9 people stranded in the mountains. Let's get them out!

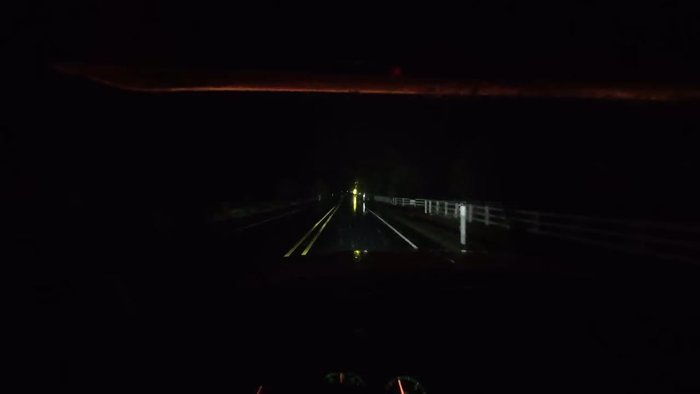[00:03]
So I don't know how well you can see this in the camera, but it is pouring down rain with big old huge snowflakes mixed into it. So it's nighttime now, temperatures just dropping. This is probably all going to turn to snow here before too long, and it is going to be one heck of a snowy night.
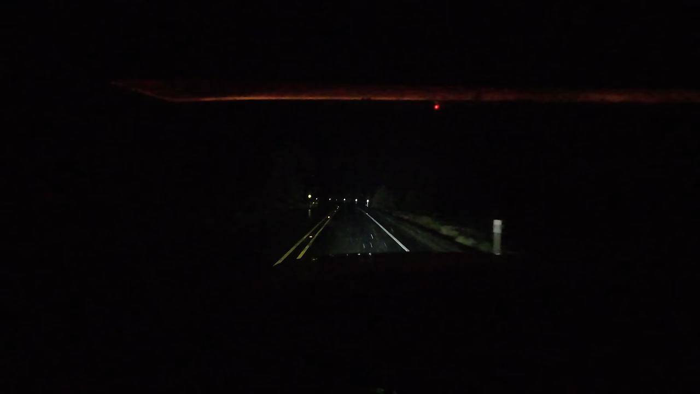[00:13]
So those of you that know this area know that this is Conklin Road.
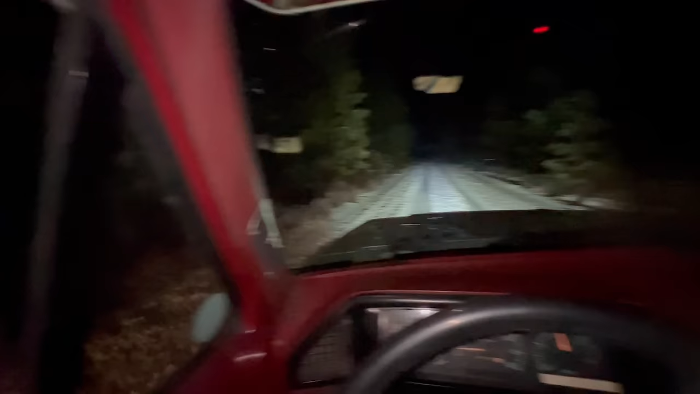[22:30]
this is the part that he might have made it on his own, but easier just to pull. Here's the scene of the crime, where that Ford was, and the little Honda. It was, they had come down this hill, got in that edge, and just got pulled off the side.